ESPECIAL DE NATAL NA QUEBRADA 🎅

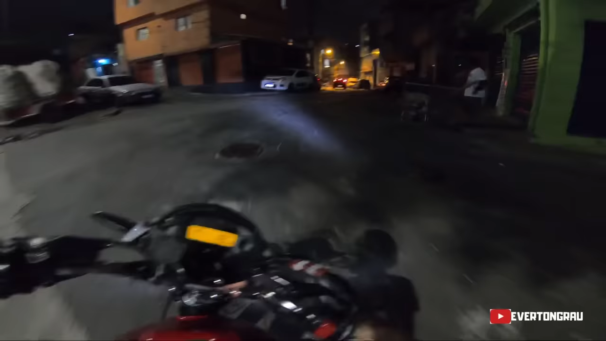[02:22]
Só aqui. Aí, vocês estão ligados que nas quebradas nem pode tirar de giro, mano. Eu vou dar um raspão mesmo aqui pra ver como é que é.
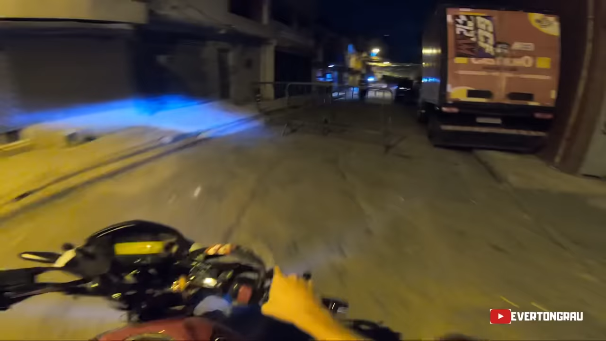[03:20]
Acho que nem pode passar aqui, viado.